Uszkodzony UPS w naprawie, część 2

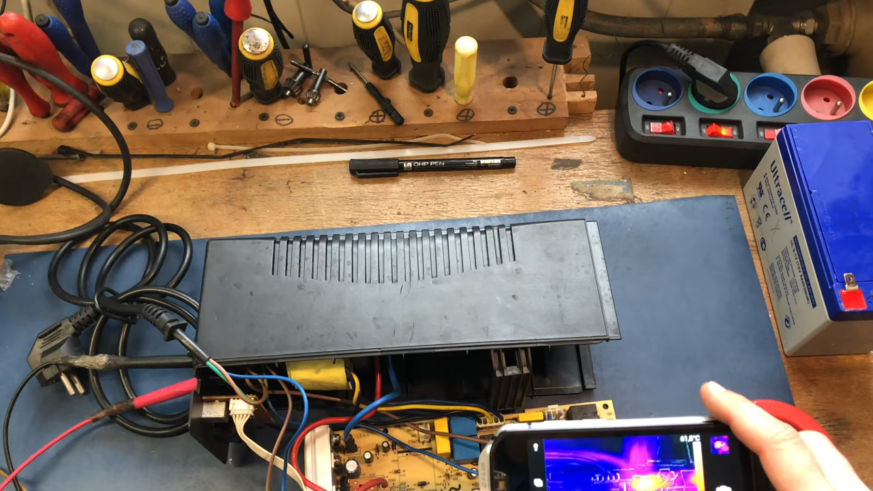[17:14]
I bym musiał wyczaić, co to jest. Stawiam, że ten rezystor tutaj. Może nie będzie widać, ale tu jest 60 stopni. Musicie patrzeć na skalę, co tam pokazuje.
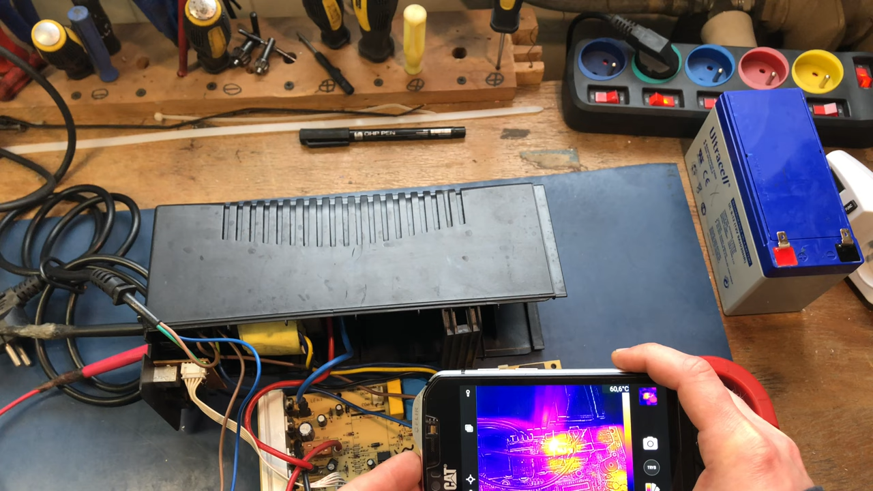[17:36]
60 stopni. A tutaj nic konkretnego więcej się nie dzieje. Tutaj się odbija światło.